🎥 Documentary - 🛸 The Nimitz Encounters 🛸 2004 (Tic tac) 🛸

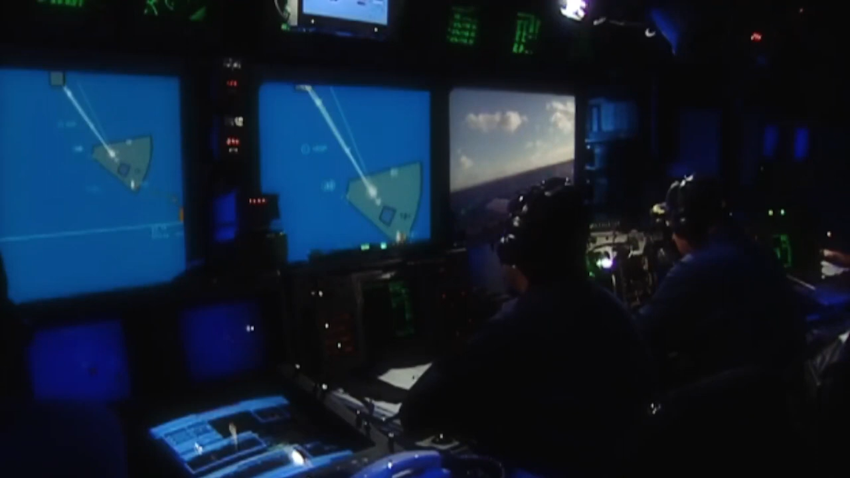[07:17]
And once they did finish all that recalibration, bring it back up, the tracks didn't disappear.
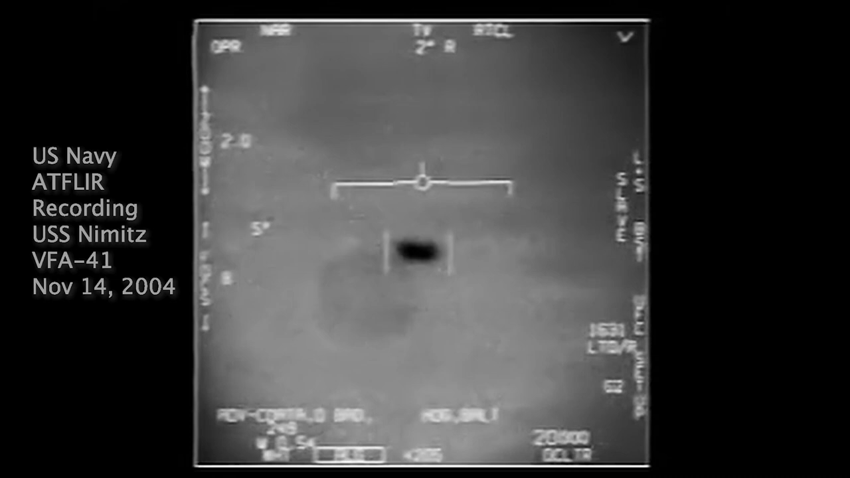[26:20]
The video you are now watching is the actual gun camera FLIR footage of the Tic Tac taken by a later flight. This is the first video ever released by the U.S. government showing military planes engaging UFOs.
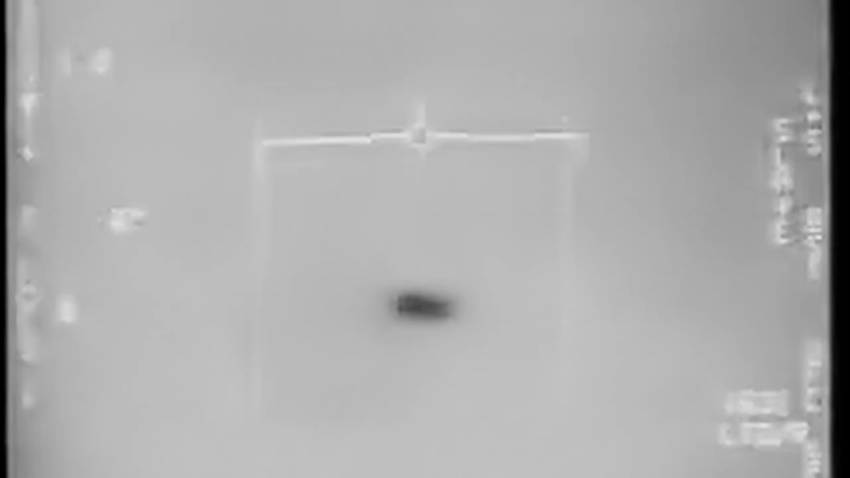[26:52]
Gary and his shipmates saw the FLIR
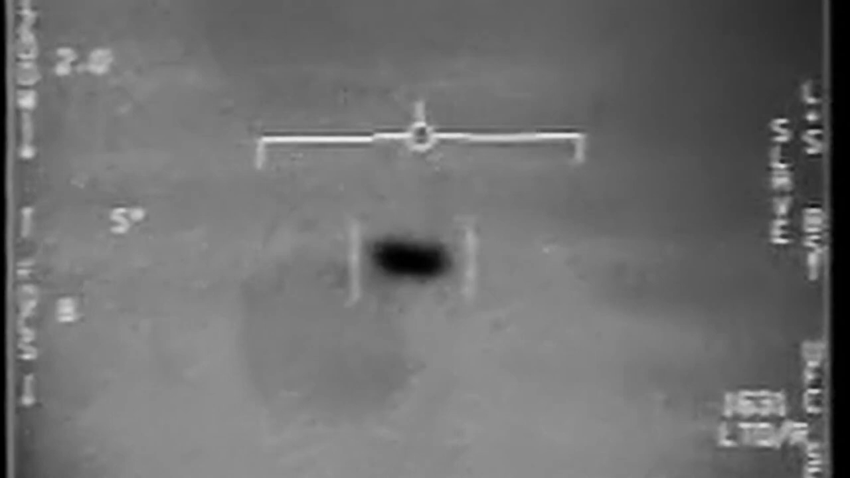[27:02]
I tried to go and get a disc to come make a copy of it, and by the time I got back, it was already off of our hard drive, off the secret LAN. Yeah, no access to it whatsoever.
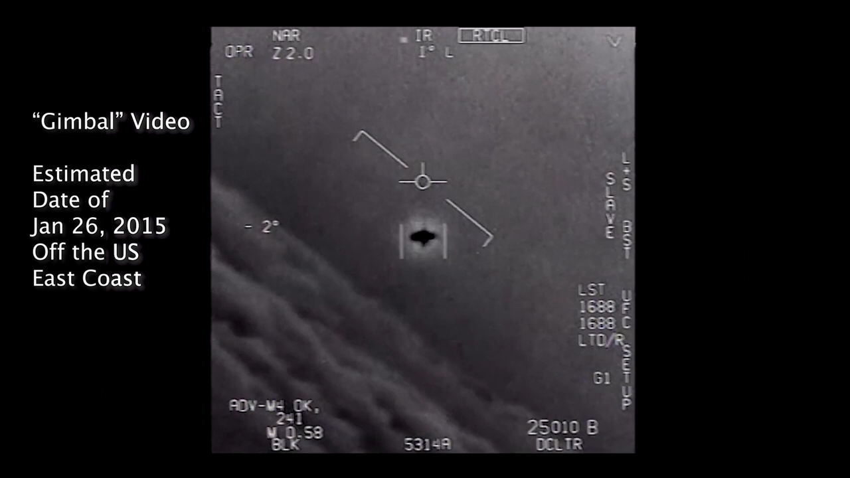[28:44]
Well, if there's another thing, it's rotating.